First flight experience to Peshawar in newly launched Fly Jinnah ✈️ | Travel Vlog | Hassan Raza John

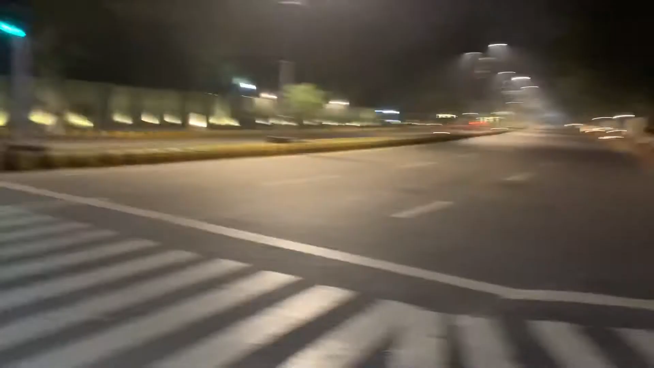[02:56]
रोड्स तो बड़े अच्छे बने हुए हैं यहाँ पे, कुछ भी है सब खाली पड़ा हुआ है।